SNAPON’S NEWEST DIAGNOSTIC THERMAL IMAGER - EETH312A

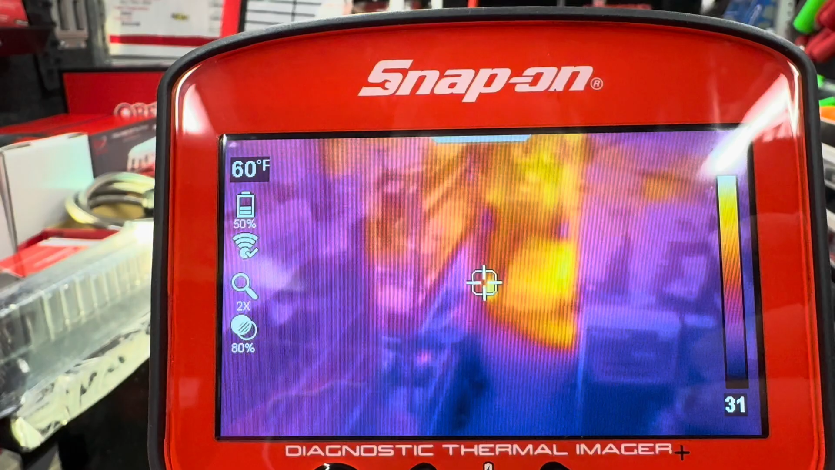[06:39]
fahrenheit which is fantastic because it's getting a little chilly uh up
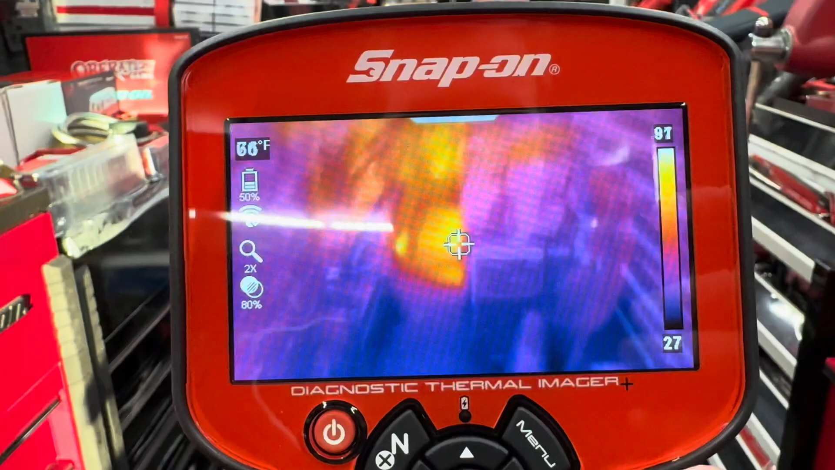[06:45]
in nova scotia canada uh and then of course you do have your zoom uh
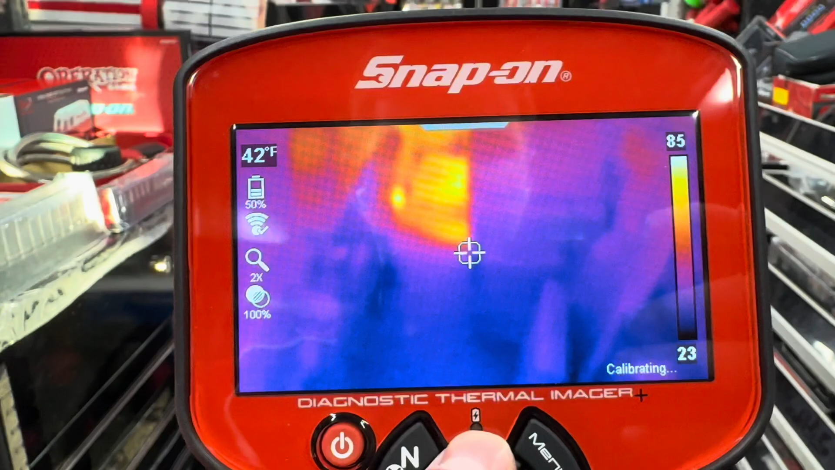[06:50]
that's another new feature to uh the thermal imager plus compared to the thermal laser and any of our other thermal imagers now you can take videos if you hit
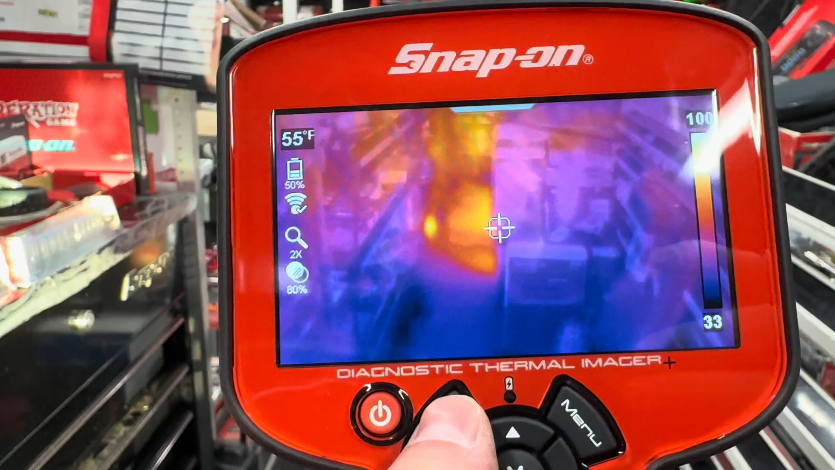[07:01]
On screen: spot 55°F
the if i remember correctly it's your no button and then you can take up to a 20 second video that's really big again because obviously
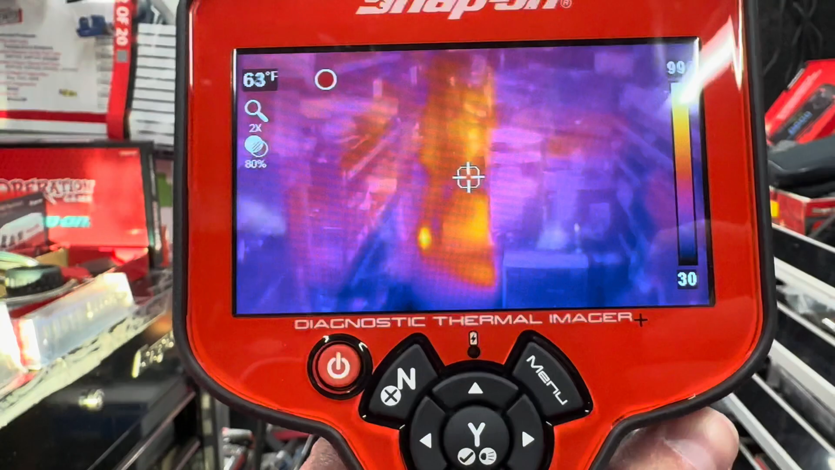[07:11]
On screen: spot 63°F
when you're trying to show something that's uh turning or moving or
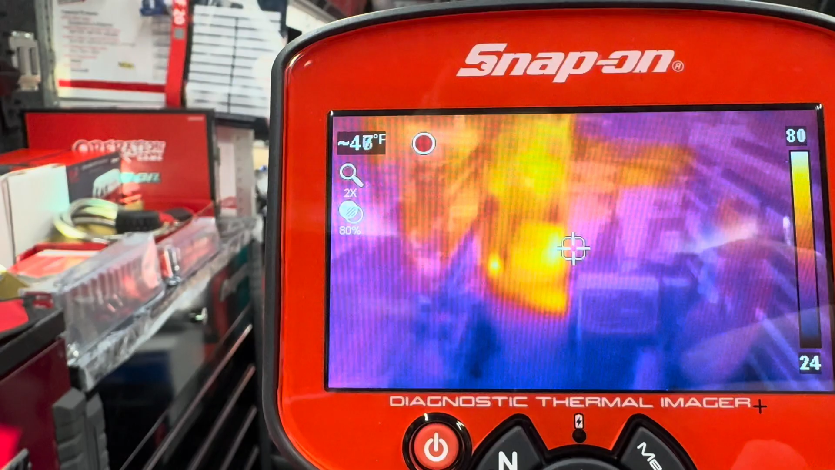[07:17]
grinding or creating that heat you're going to be able to show that with uh with this thermal
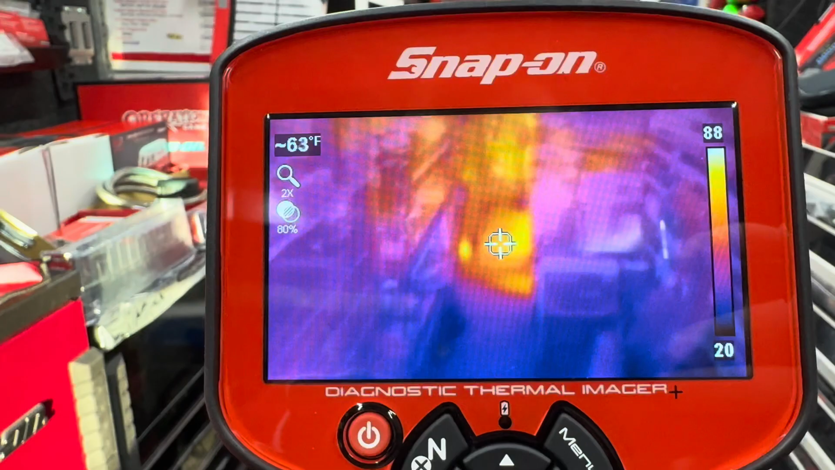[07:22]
On screen: spot 63°F
laser now instead of doing what i'm doing i'm taking a video off the screen take your video and of course you can go to your menu go over and watch that
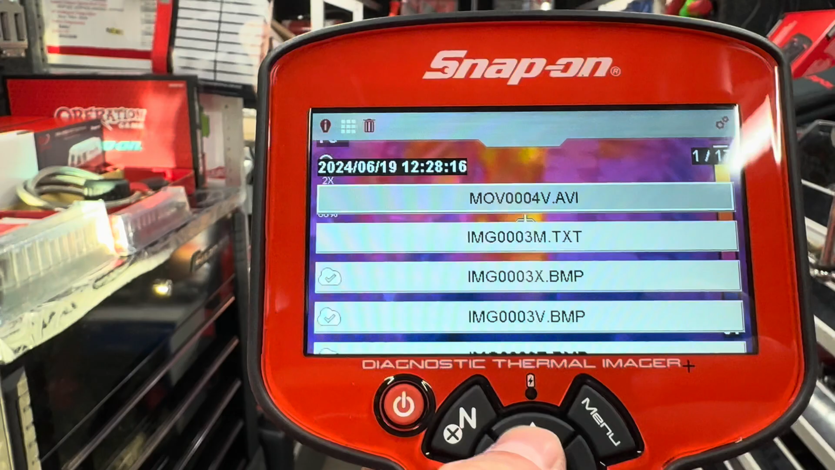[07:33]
video again you can also see what
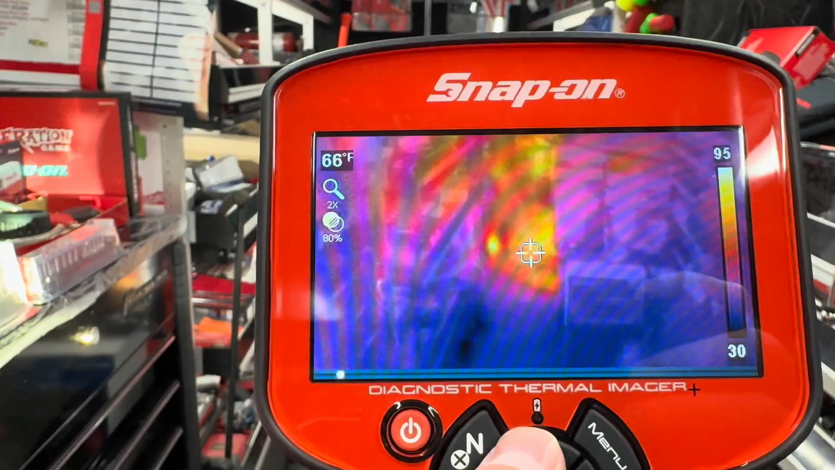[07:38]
On screen: spot 66°F
uh what your color palette is on the right side if you've missed something now i
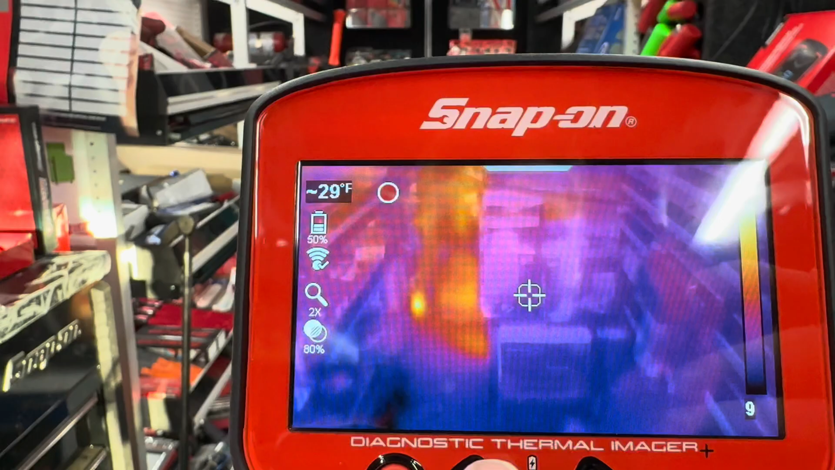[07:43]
On screen: spot 29°F
think i mentioned to you guys if i haven't that next little logo there it says that your wi-fi is active
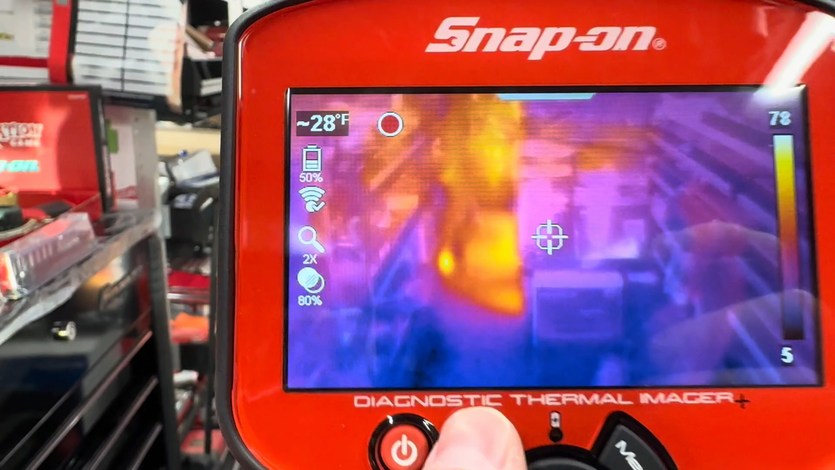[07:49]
why would you ever need wi-fi on one of these bad boys joseph i'm glad you asked we're
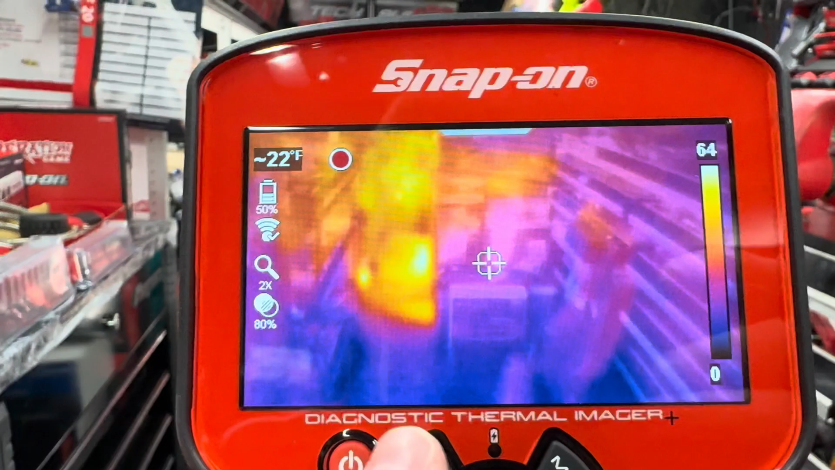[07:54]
gonna flip my screen over to here now if you guys are
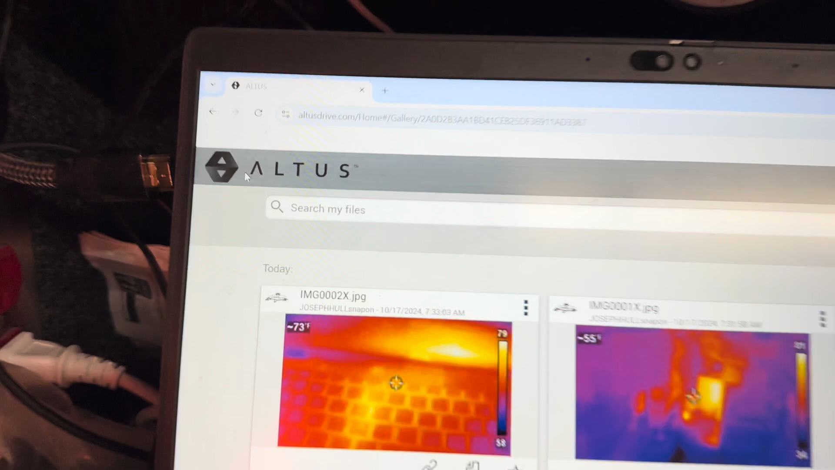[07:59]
familiar with altus drive this is going to be a quick little run through for you if you're not this is basically
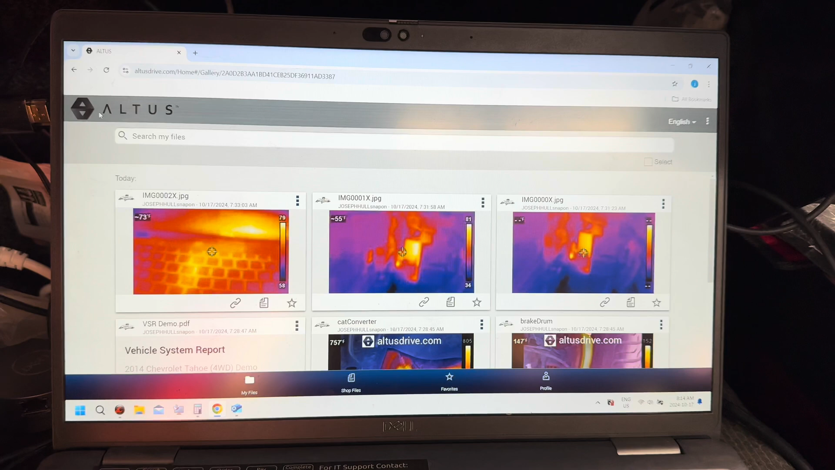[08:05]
our landing platform for all of our intelligent diagnostic scan tools so instead of having to
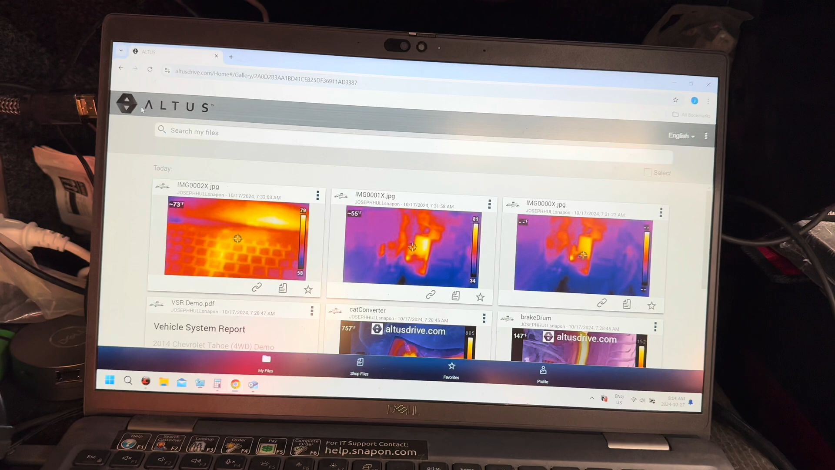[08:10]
plug a tool into a computer pulling those files off it automatically
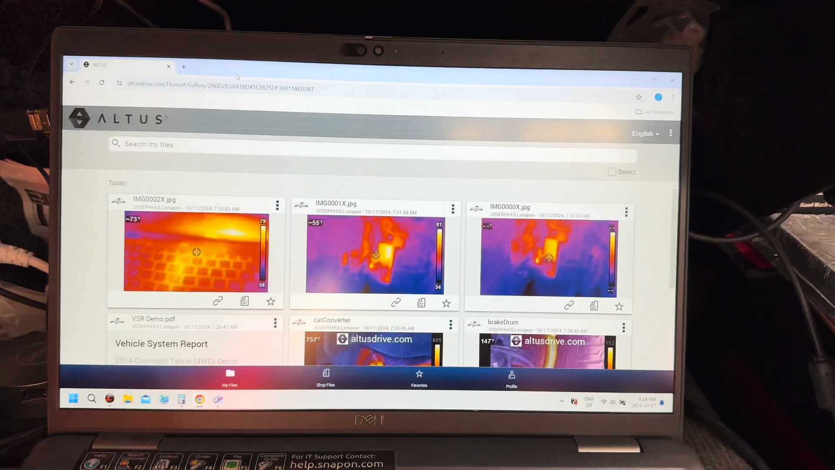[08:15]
downloads right to this landing page so for an example if i turn this bad boy